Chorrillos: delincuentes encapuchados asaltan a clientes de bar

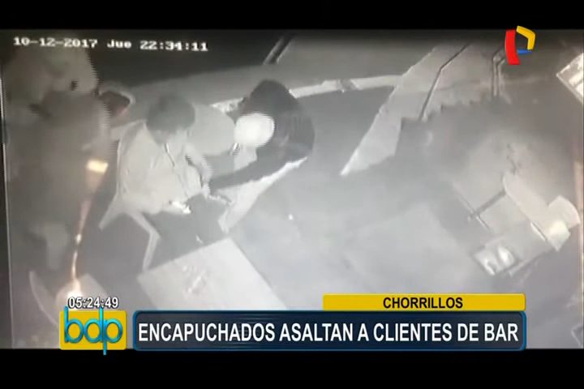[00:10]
Incluso se observa a dos clientes arrodillados en el piso mientras los zampones los apuntan con sus armas. Otro de los clientes fue obligado a tirarse al piso mientras rebuscan entre sus ropas algo de valor. ¡Gracias!